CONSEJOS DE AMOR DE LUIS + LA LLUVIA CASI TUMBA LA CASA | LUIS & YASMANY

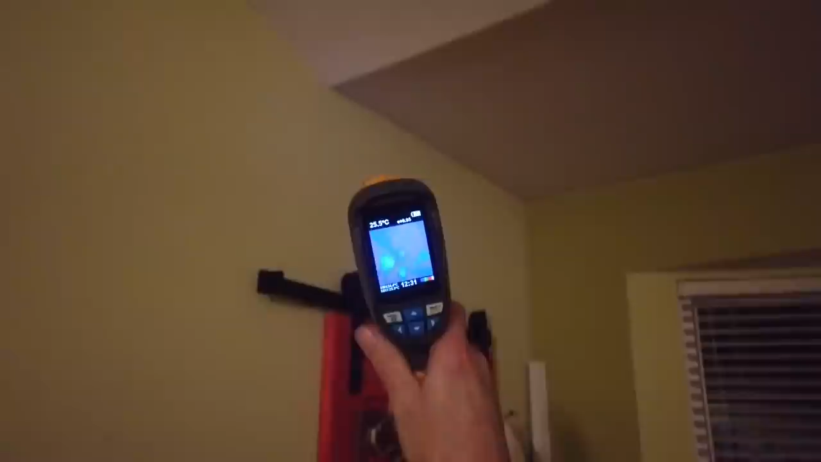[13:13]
¿Una Es cámara infrarroja? una cámara ¿Qué infrarroja. es lo que nos puede ayudar a investigar? La diferencia más que nada en temperaturas, por ejemplo, si te fijas.
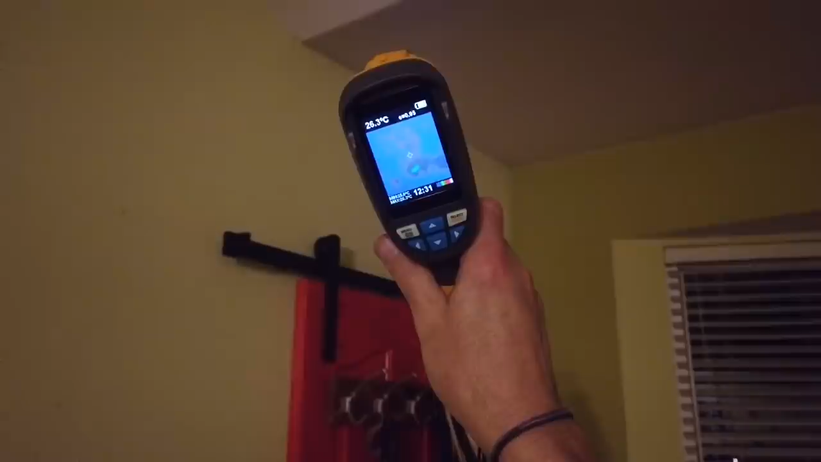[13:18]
A ver, Ah, mira, por ejemplo, mira.
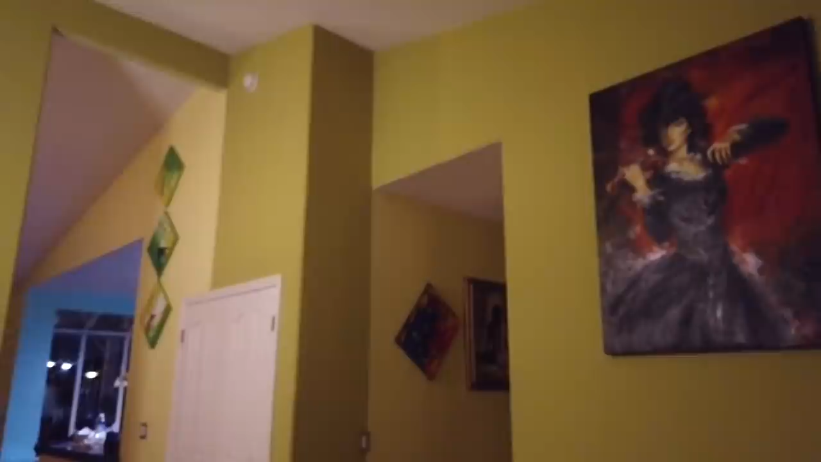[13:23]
Ahí viene la muchacha. ¿A Valentina? ¿Te fijas? Se pone rojo donde está Valentina.
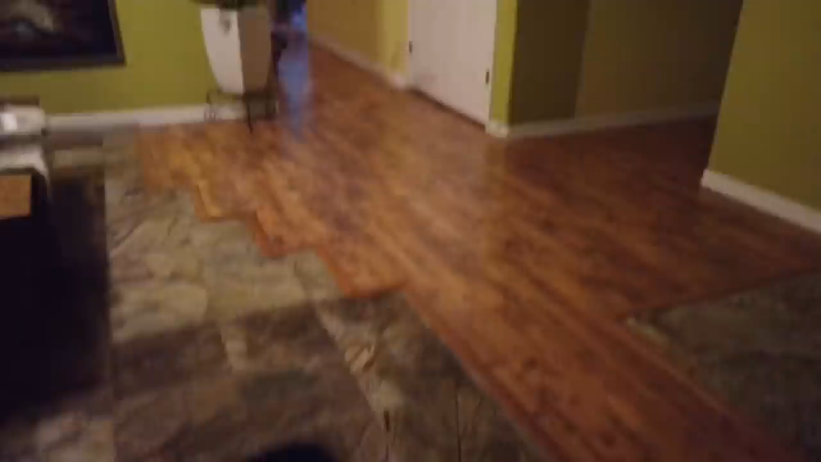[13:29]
Sí, pero Verde, es más perdón. que nada, todo cuerpo ¿Humano? tiene radiación.
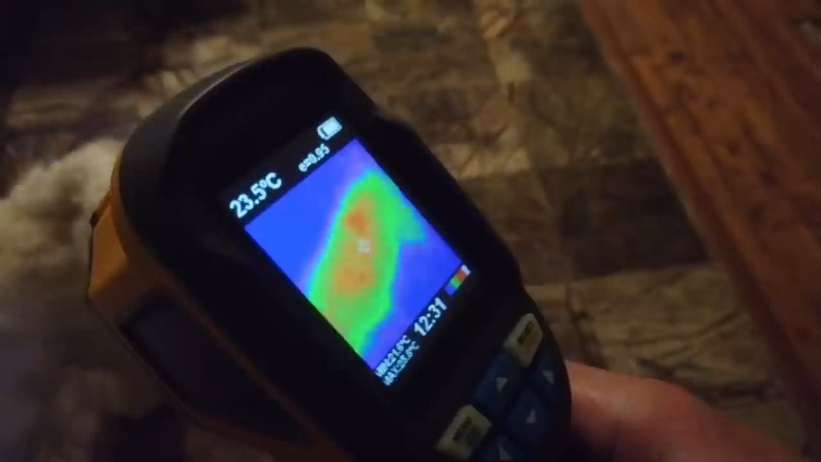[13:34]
On screen: spot 23.5°C
No, todo cuerpo tiene radiación Ok. en cuestión de la cantidad de calor que emites.
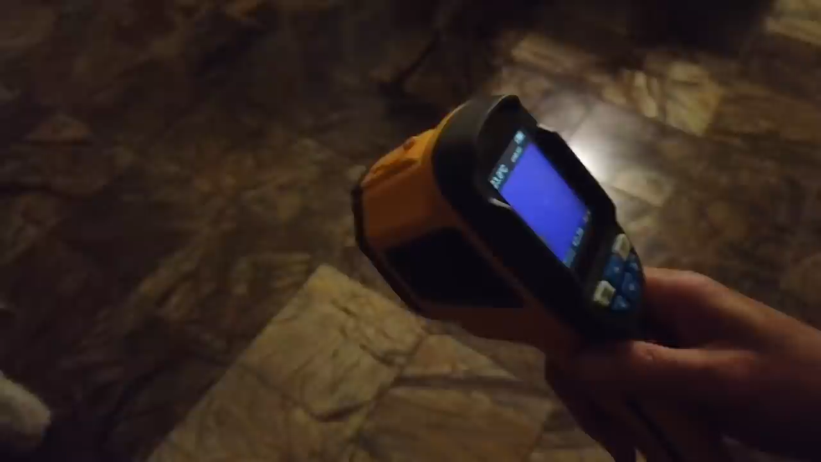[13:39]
Y por ejemplo, si te ¿El fijas. verde qué es? Eso no es simplemente para ver las diferencias en colores.
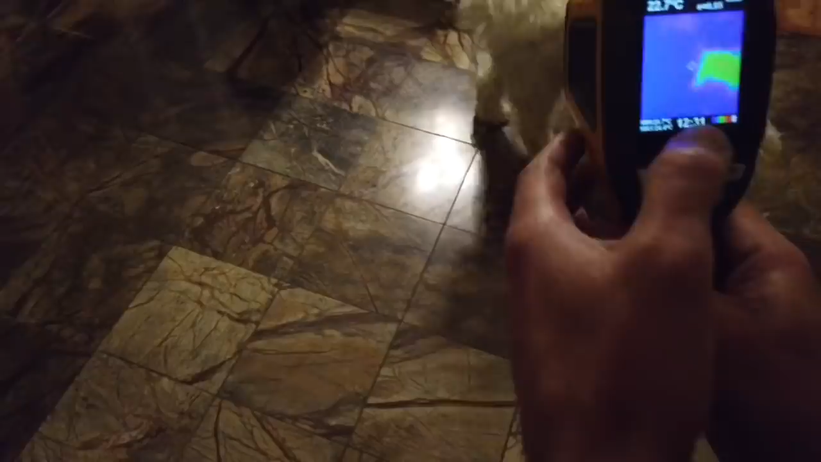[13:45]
Puedo cambiar el color que yo quiera. Por ejemplo, ahí viene ¿Y Tito, cómo mira. decís, o sea, cómo interpretas eso?
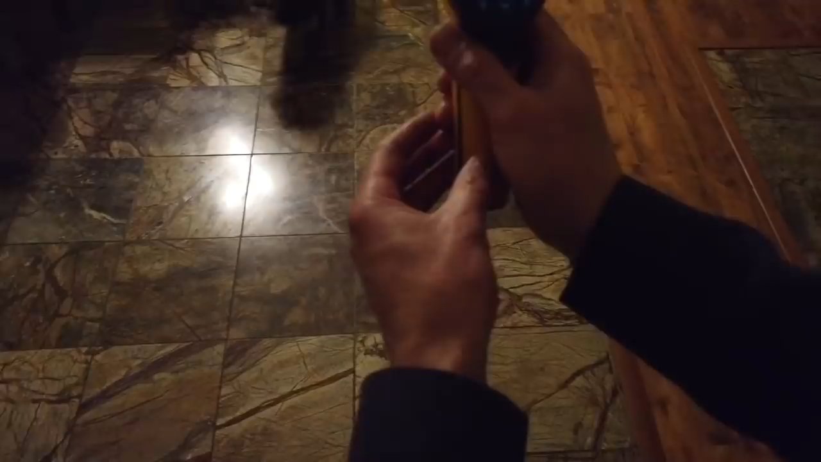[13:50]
Puedo medir la temperatura, la diferencia en temperatura, por ejemplo, entre un objeto y Ahí otro está rojo.
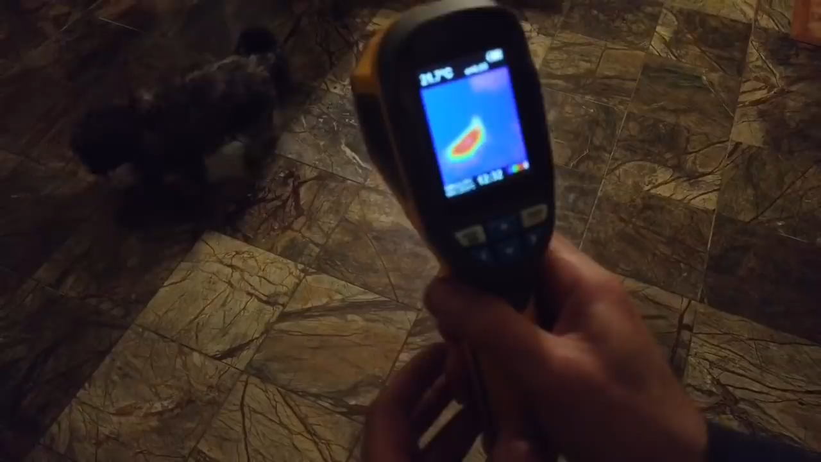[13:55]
objeto. Por ejemplo, si te fijas que comparado Tito Valentina.
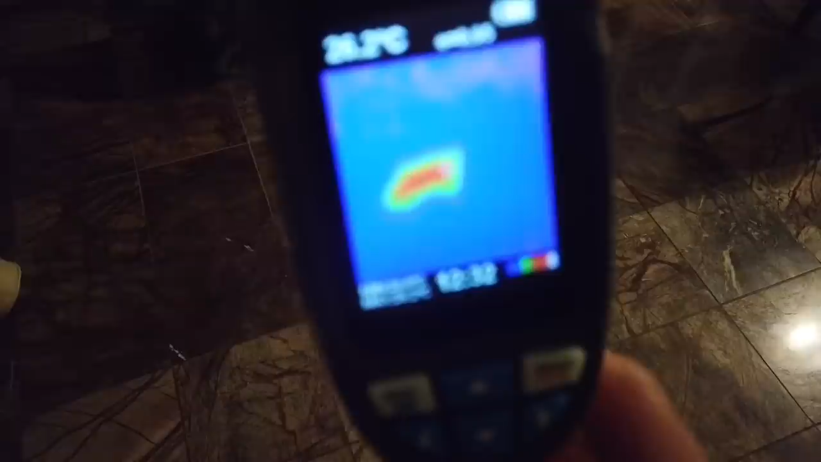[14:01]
con el piso y todo, Ok. tiene de diferente.
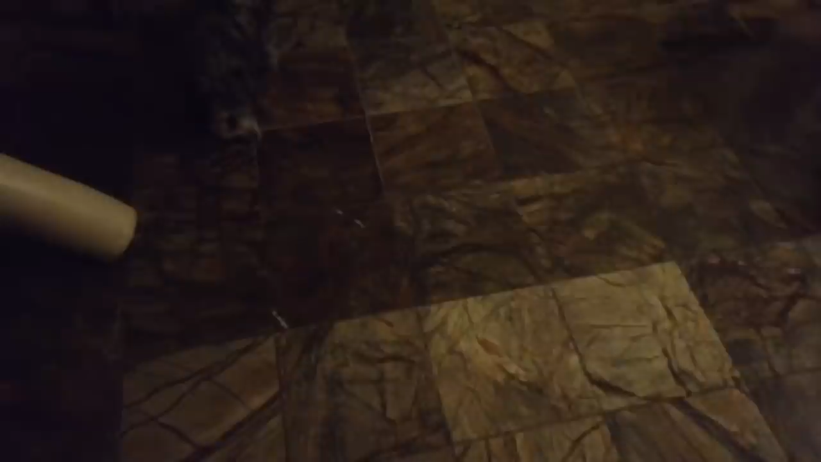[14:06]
Tito, ¿tú estás rojo, Ya. Tito? Pero, por ejemplo, fíjate en el techo. Si te ¿Dónde está el fijas, techo? el techo aquí, por Ay, ok.
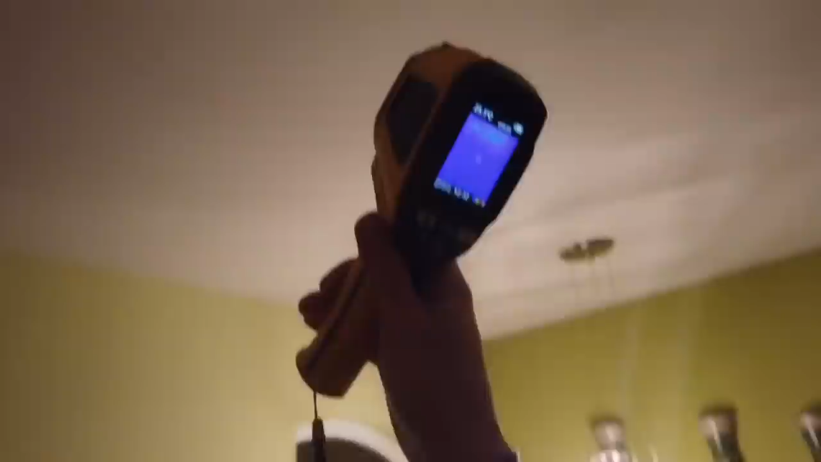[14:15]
ejemplo, quieres ver consistencia.
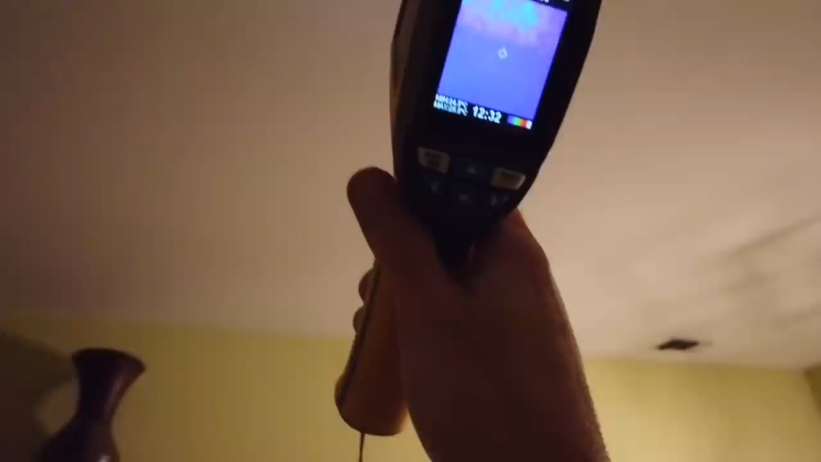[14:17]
Quiero consistencia que, por ejemplo, no se ha filtrado el agua. Si te fijas O el si le color, pones aquí se va a poner por bien eso, rojo.
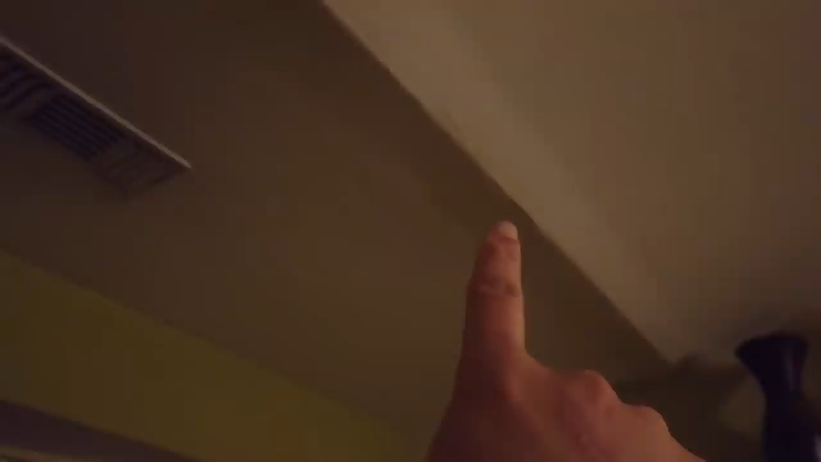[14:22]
pues quiero que lo veas acá. Sí, está verde, baby. No O hay nada, sea, está azul.
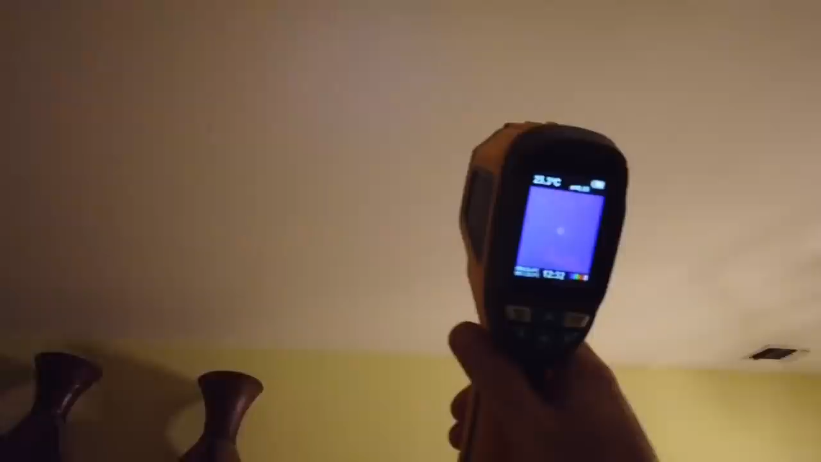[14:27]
ves que no hay Sí, sí, diferencia. sí. Ahora, fíjate lo que vamos a hacer acá. Da, muévele, muévele, muévele, muévele.
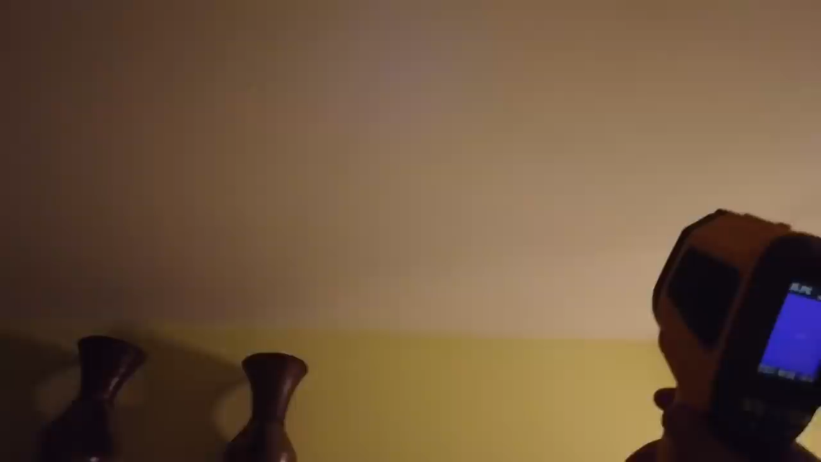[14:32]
27 grados centígrados. ¿Fijas? Puta chica.
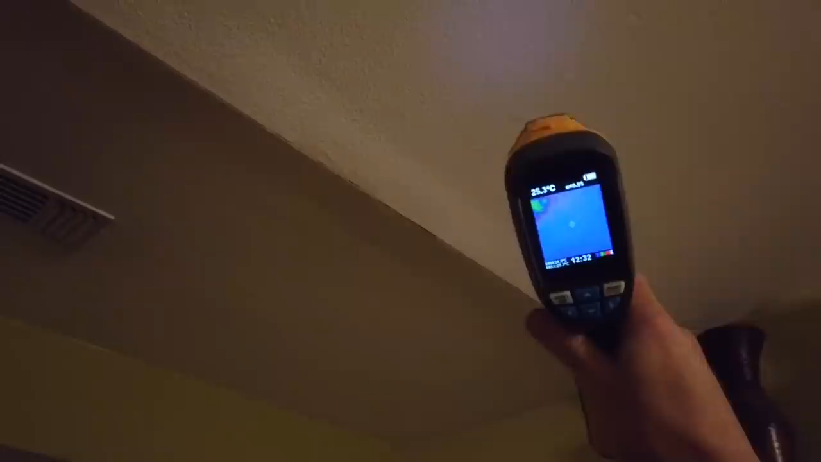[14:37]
Eso ya empieza que hay diferencia de Dale más, dale más. temperatura. ¿Te Ahí fijas? está rojo, está bien húmedo. Está húmedo. Oh my God. Entonces, eso, por ejemplo, te iba a identificar para que no se, en el futuro, para que no se acumule bacteria. Claro. Por ejemplo, ¿te fijas?
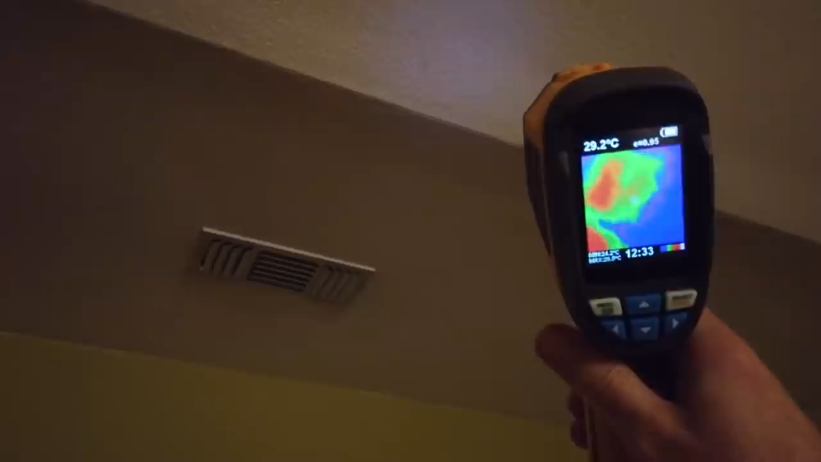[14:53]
On screen: spot 29.2°C
Wow. Aquí donde estaba toda la... El agua. A ver, todo esto del agua estaba acá.
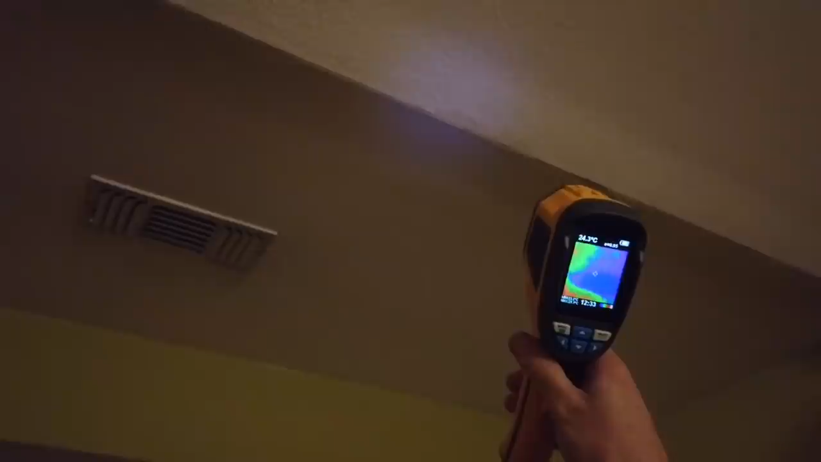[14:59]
On screen: spot 24.3°C
Aquí está rojo. ¿Dónde está apuntando el aparato? ¿Cómo te quejas? Luis, se queja de que ya no le hago pa' café.